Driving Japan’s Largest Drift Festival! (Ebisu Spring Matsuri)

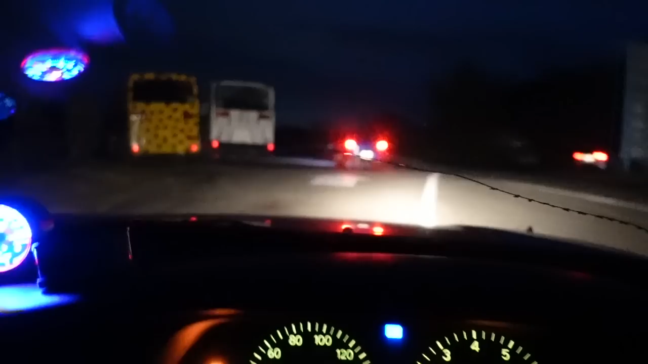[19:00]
I think it's like maybe 8 o'clock. It's pitch black. Watch this. We are gonna go drive North Course now in the dark, pitch black. I don't know if the GoPros will work, but like I said, what a ups and downs today was. This is just, I don't even have any, I'm just mumbling words together at this point.
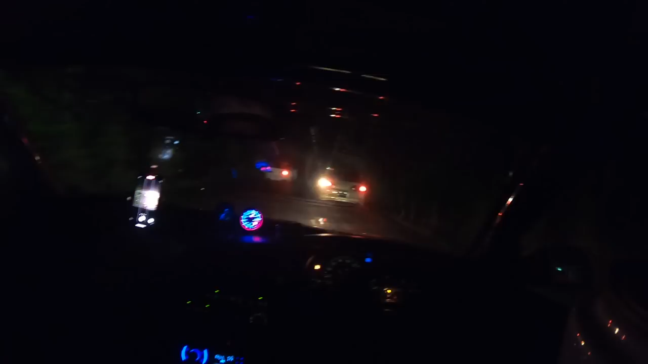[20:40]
This is so goddamn fun. Grant, your car shoots massive fireballs. Yeah. Wait, good. Wait, I'm just trying to film these guys.